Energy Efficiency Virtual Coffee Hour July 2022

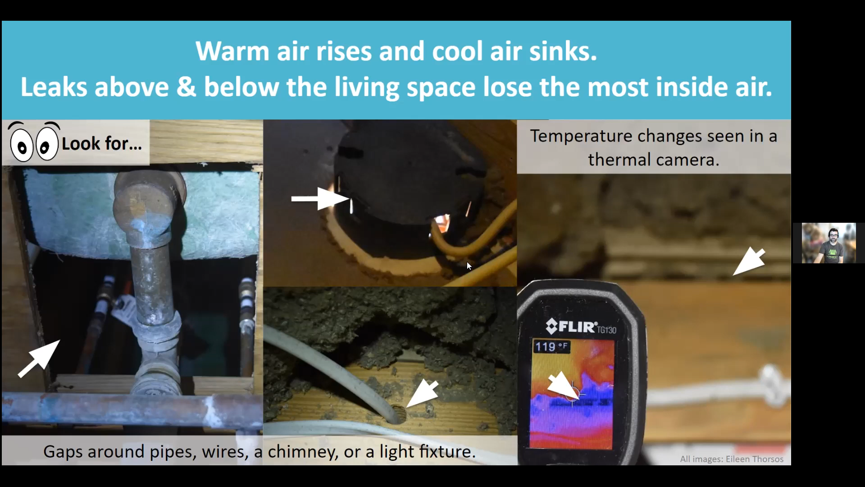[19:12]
On screen: spot 119°F
we're going to seal this up because there's a gap there that you can see with your regular eyeballs. Sealing up gas and cracks is really important so that air doesn't flow from where it's expensive to where it's cheap. You want to keep that expensive air in your house.